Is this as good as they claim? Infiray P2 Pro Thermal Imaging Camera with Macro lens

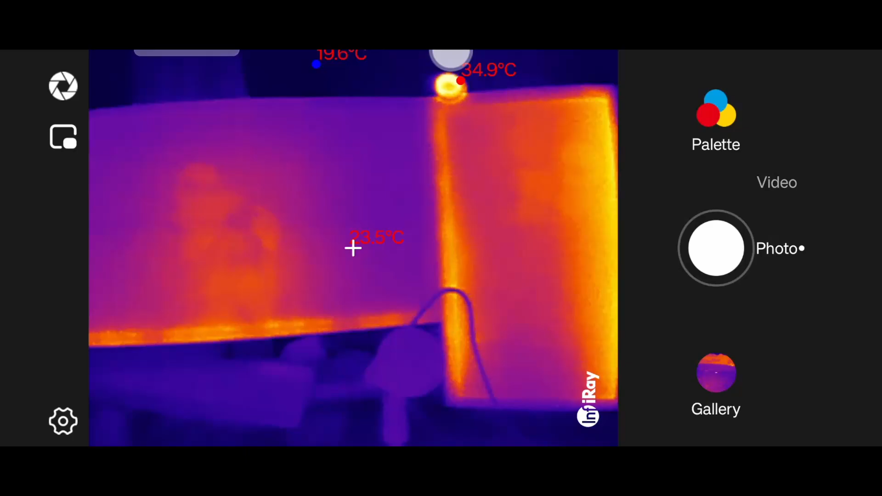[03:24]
wow my webcam is cooking 35.7 degrees sometimes these thermal imaging cameras can be a little bit eye-opening that computer is warm as well it's
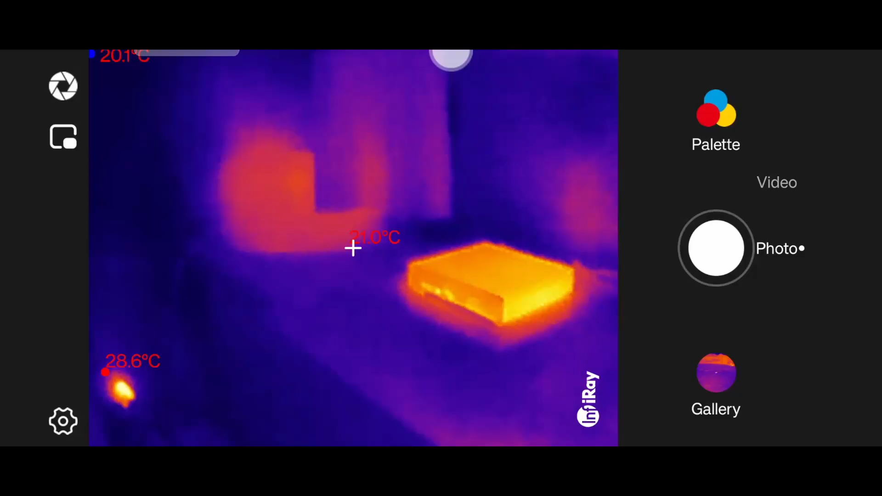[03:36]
been off for a while anyway the app itself it's fairly basic but
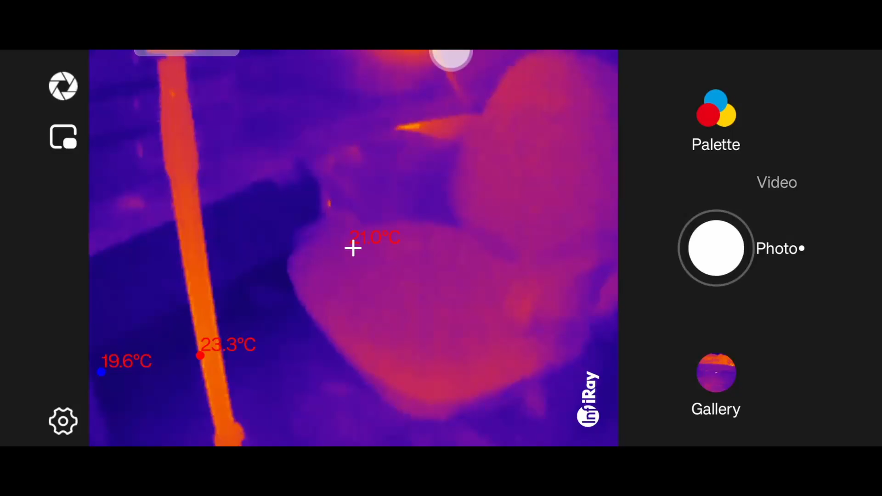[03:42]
it does what it needs to do you can see three different points both the coldest point on screen the warmest point on screen and then the center point on the screen I can set for video or for photo mode you can change the palette of it it's
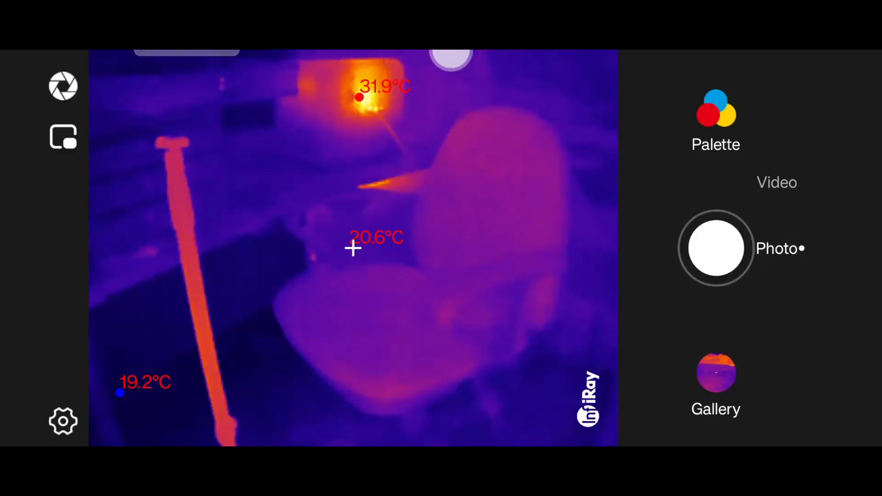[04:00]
On screen: spot 20.6°C, max 31.9°C, min 19.2°C
all you really need from a thermal imaging app for your phone and you can
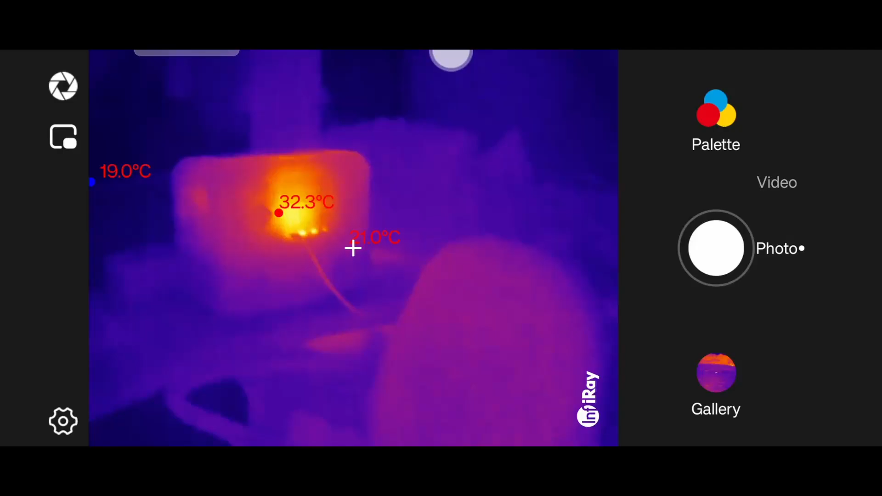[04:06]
see my portable power station there and clearly where the inverter is running inside that
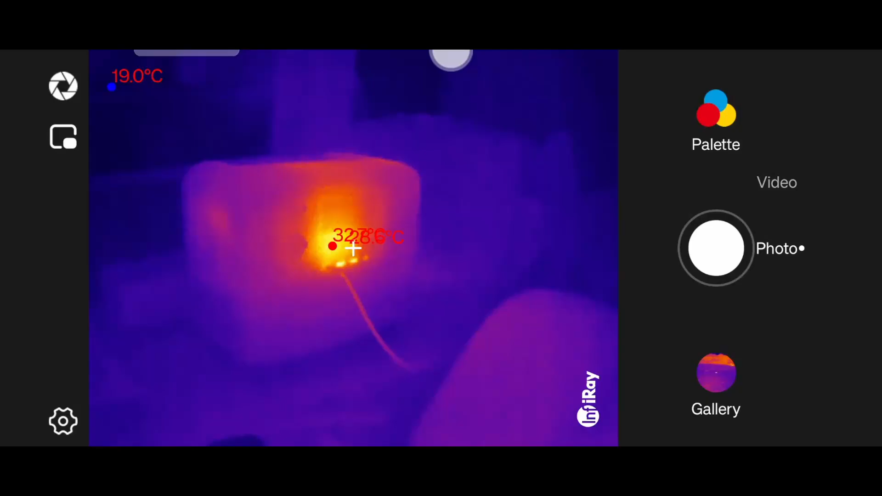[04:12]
bad boy let me show you some other things that you can do with one of these thermal imaging cameras check out my tumble dryer that's a heat pump tumble dryer and you can see it doesn't get as warm as a normal one would you can check for cold spots this is where I have a bit of a
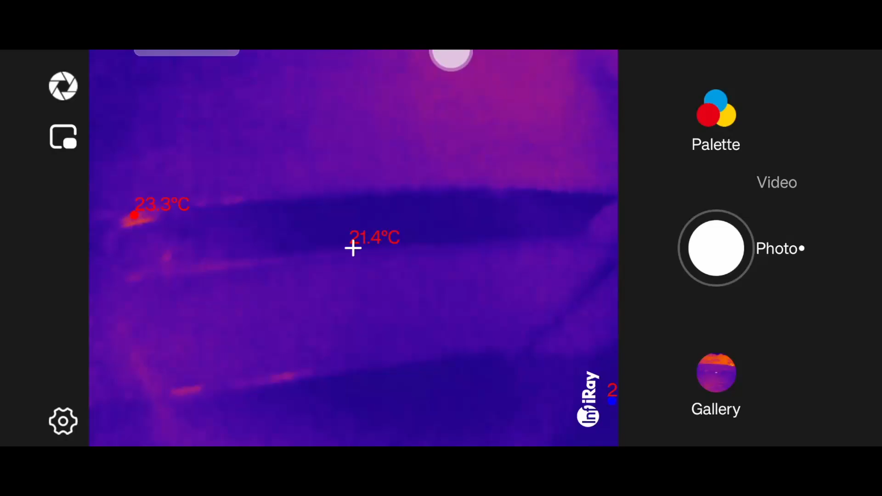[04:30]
On screen: spot 21.4°C, max 23.3°C
draft in my house you can check for any breaks in any insulation in the structure of your building if you would like to locate the dabs on your dot and dab wall and maybe you want to run some cables through infrared camera is very helpful in finding exactly where those dabs are
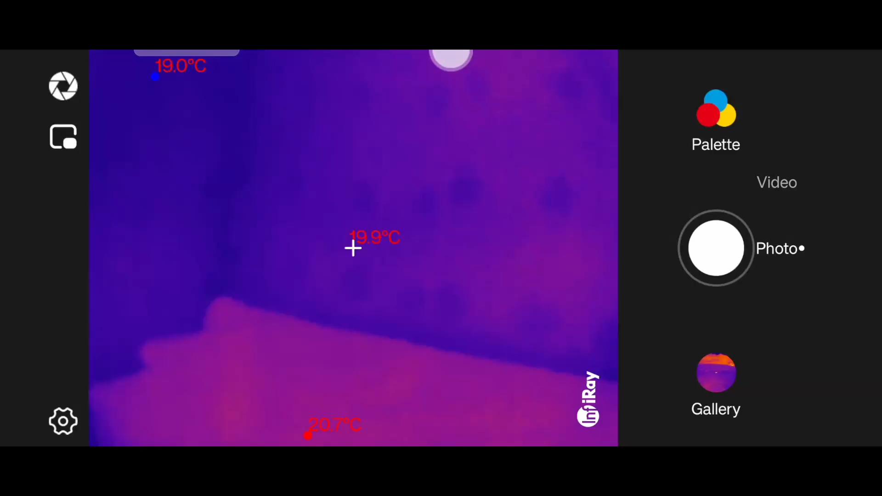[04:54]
On screen: spot 19.9°C, min 19.0°C
especially if there's a big temperature difference between inside and outside if your kids are
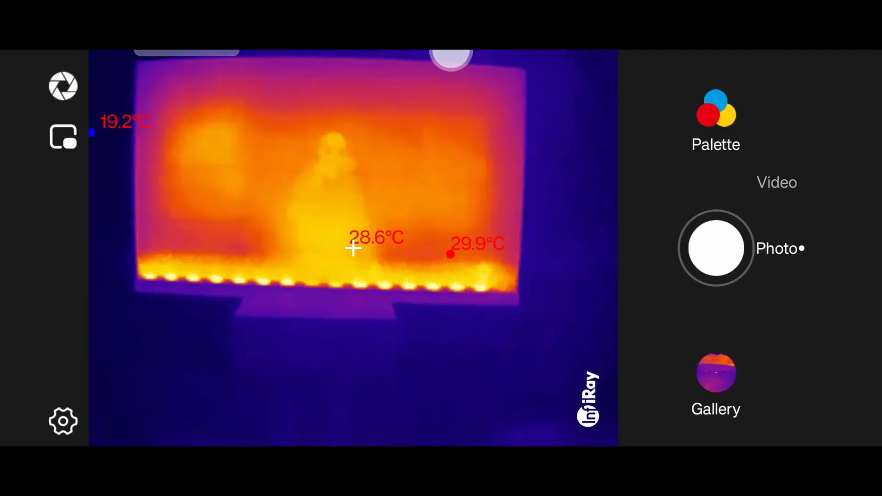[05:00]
On screen: spot 28.6°C, max 29.9°C, min 19.2°C
turning on your TV you can see exactly how hot your OLED TV gets interesting
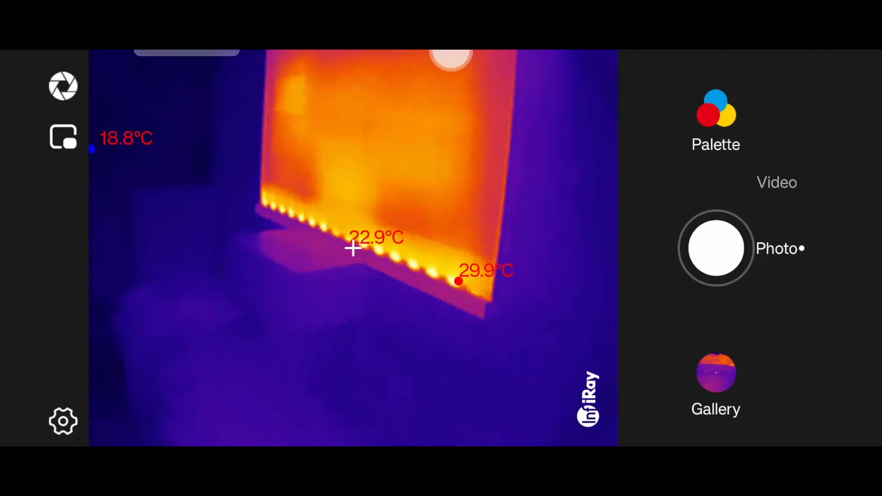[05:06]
On screen: spot 22.9°C, max 29.9°C
all the heat at the bottom of an OLED TV I recently saw on one of the solar groups that someone
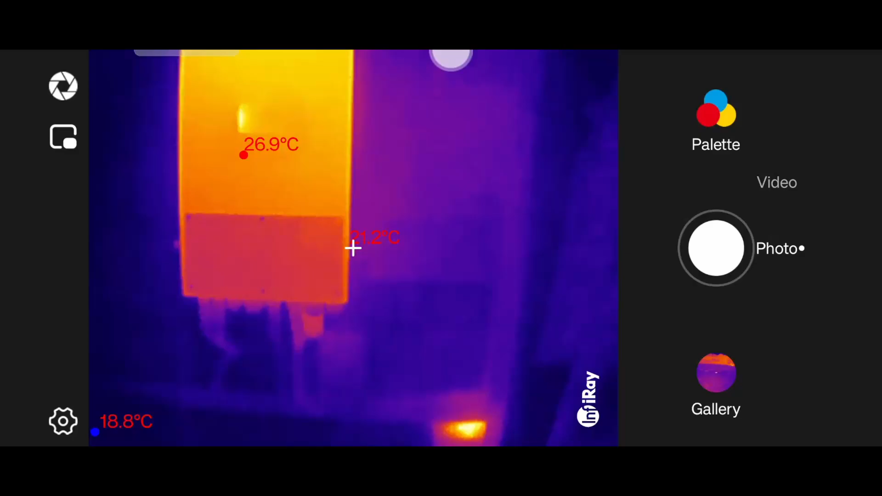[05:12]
identified a short cable or a cable that was shorting out I think it was one of his mc4 connectors by using his infrared camera and he could just see that that cable
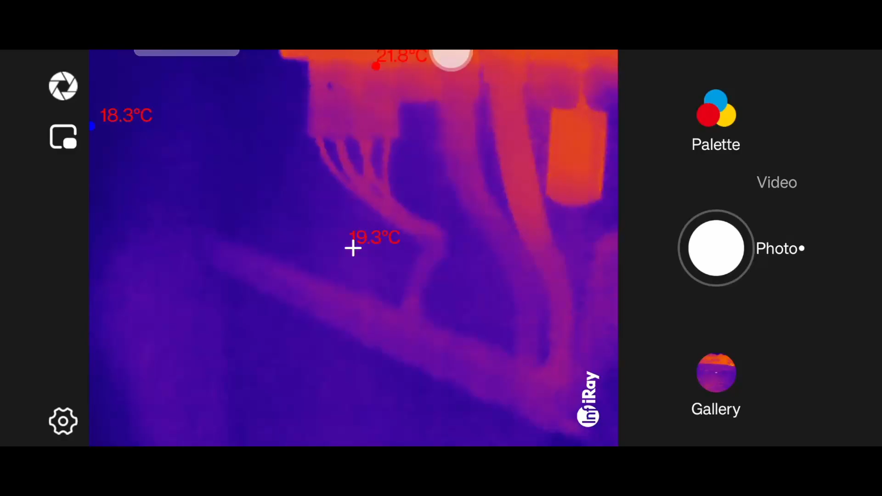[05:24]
On screen: spot 19.3°C, min 18.3°C
had a lot more resistance and it was either shorting or arcing or whatever it was and the it
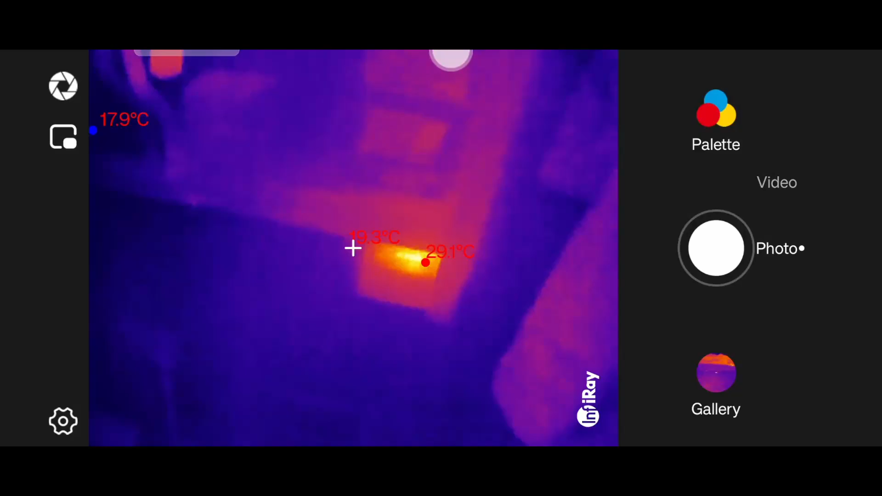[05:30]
On screen: max 29.1°C, min 17.9°C
actually was a fire risk and he managed to capture it early so good going there you can see my solar inverter is not particularly warm today it's been a very gloomy cloudy day and my garage is all quite a consistent temperature if it was a bit warmer or a bit cooler then you'd be able to see a good temperature differential between any spots in your ceilings that aren't fully
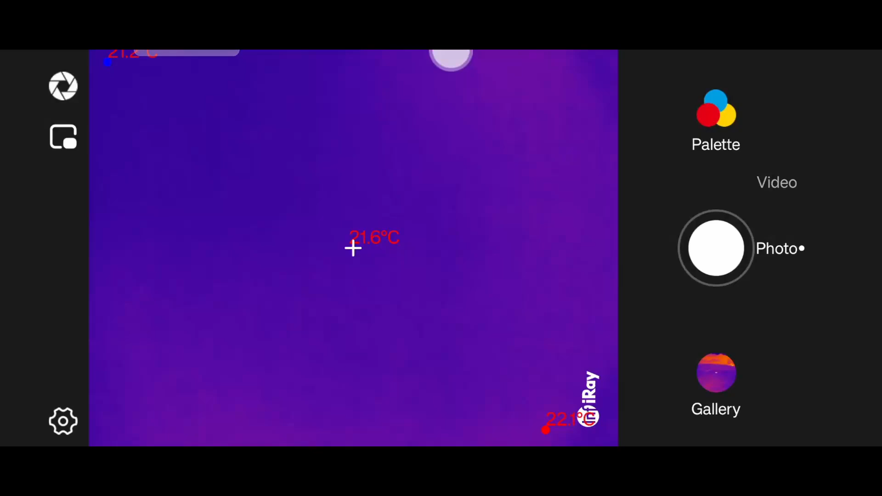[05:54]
On screen: spot 21.6°C
insulated again excellent and see these electronic devices also
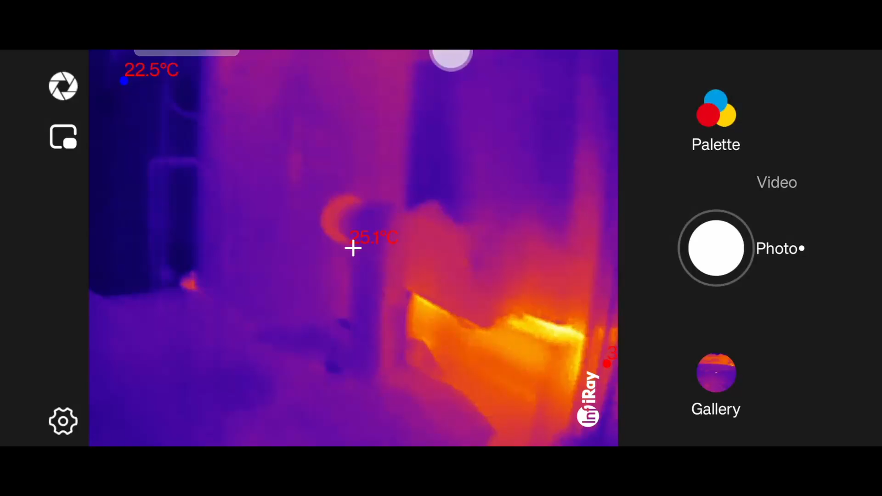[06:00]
On screen: min 22.5°C
great for hot pipes or pipe or pipes that are
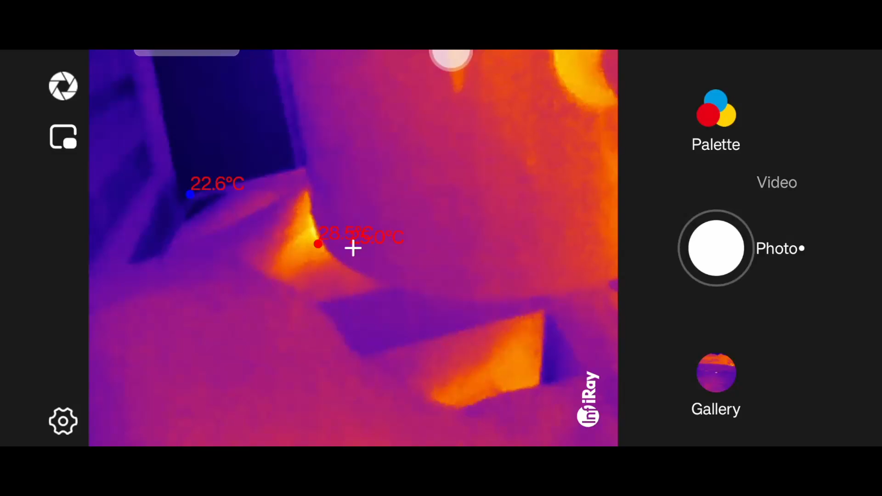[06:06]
losing a bit of heat and you can see where they could do with a little bit more insulation you see there the
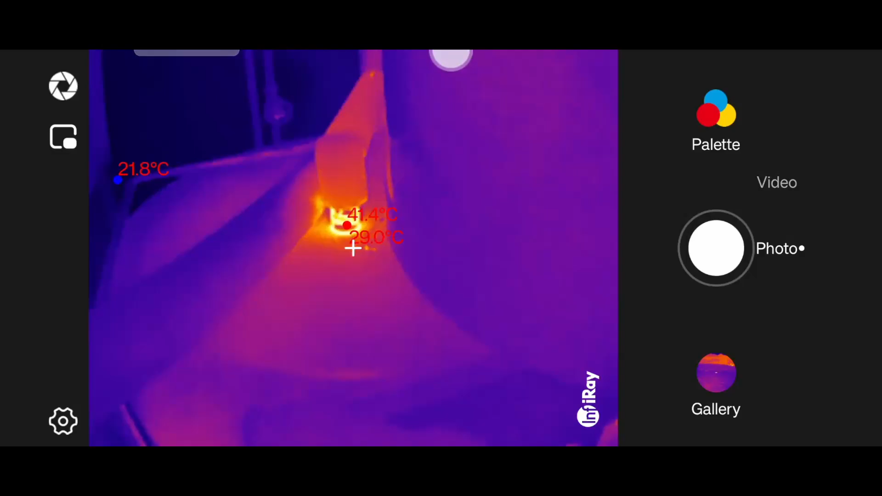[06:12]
insulation doesn't quite extend all the way down to my hot water tank so you can see where the hot water
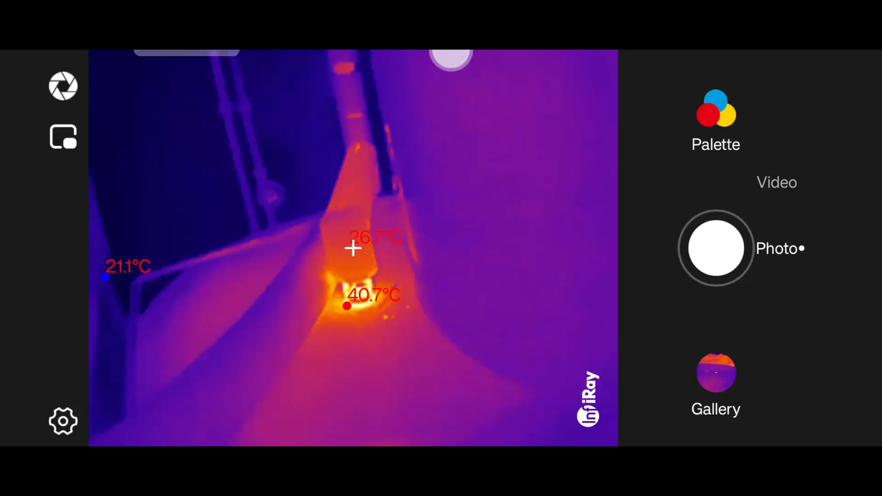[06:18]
On screen: max 40.7°C, min 21.1°C
has been losing a little bit of warmth to my cupboard and